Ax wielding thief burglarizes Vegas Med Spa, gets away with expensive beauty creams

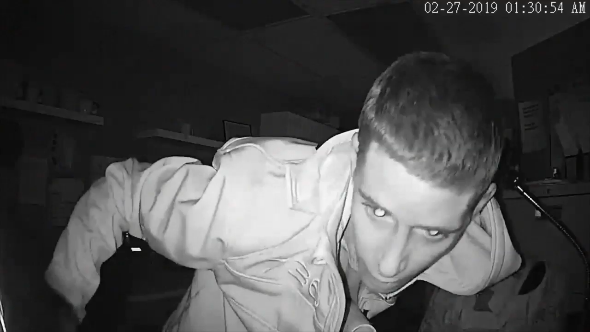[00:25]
The thief looks directly at the camera as he steals. I mean, I was pretty heated. You know, I was mad and felt violated.
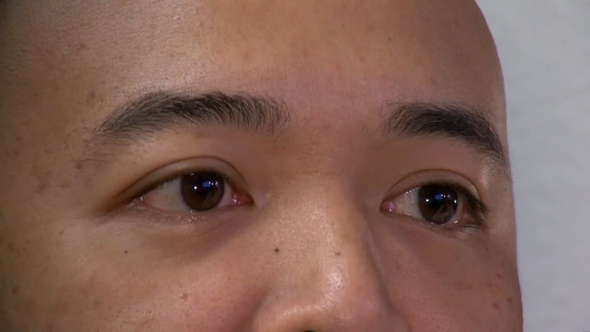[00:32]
Rastelli Regalado is the owner for the spa.
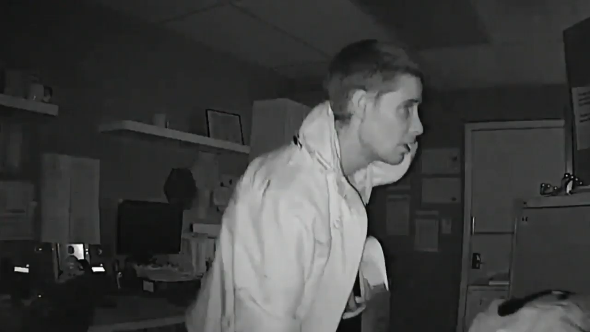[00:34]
His alarm system alerted him of the burglary. He immediately called police. Rastelli says the thief was inside the business for 30 minutes.
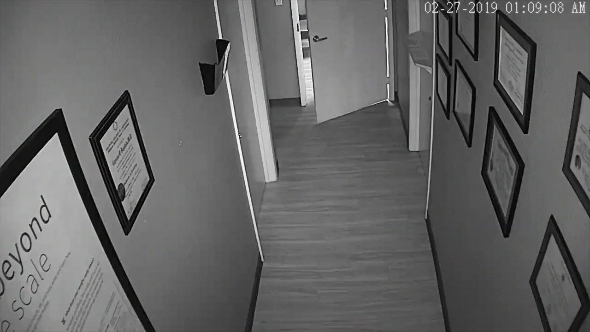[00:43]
Regalado says the most concerning thing is the crook had an axe. The surveillance shows it in his hand.
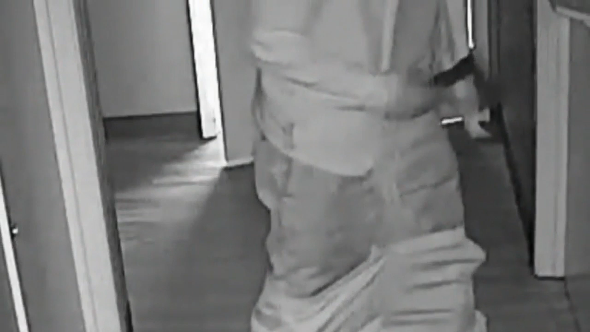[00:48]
It's what the bad guy used to smash a security window that once was in place at the front of the office.